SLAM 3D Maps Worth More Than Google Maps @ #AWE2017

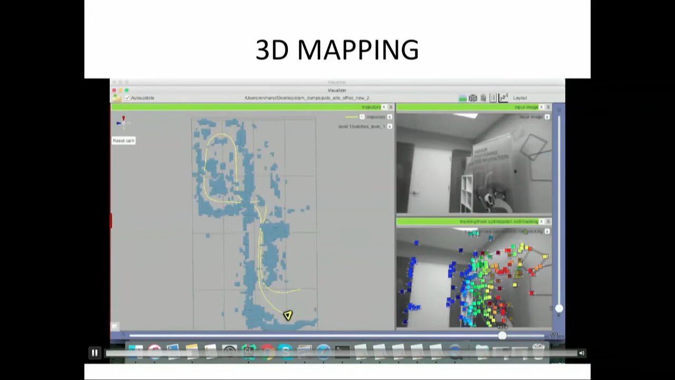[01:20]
So this is a sample when you are just using a single camera. You can map environment in real time. And as a result you can have a point cloud.
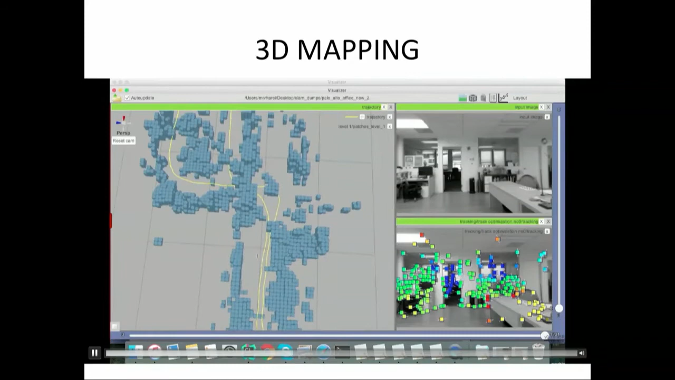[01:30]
So we can understand depth from the motion. Second case we have a vacuum cleaner.
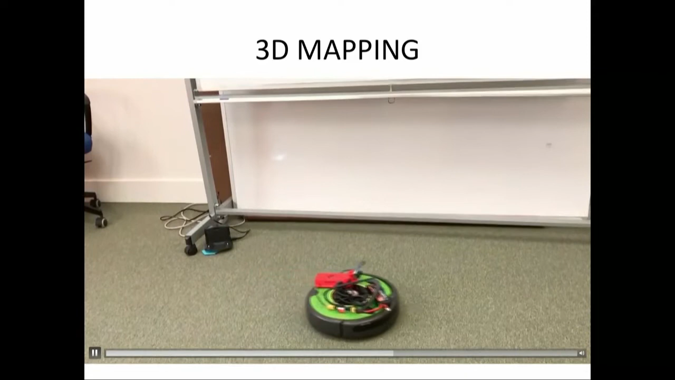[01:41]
And this vacuum cleaner mapping environment by itself.
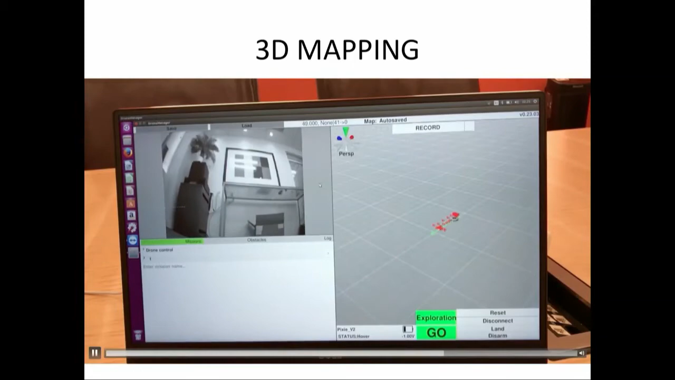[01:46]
And you can see here a sample. And the third case it is outdoor. So we have our technology works outdoor. So our SLAM works outdoor. So we can create a map.
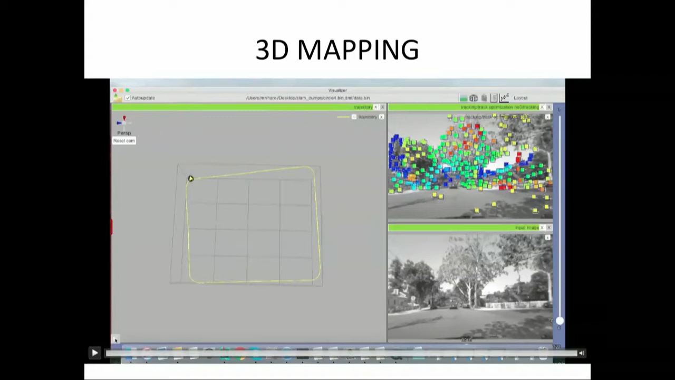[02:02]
Plus you can have odometry, visual odometry outdoor.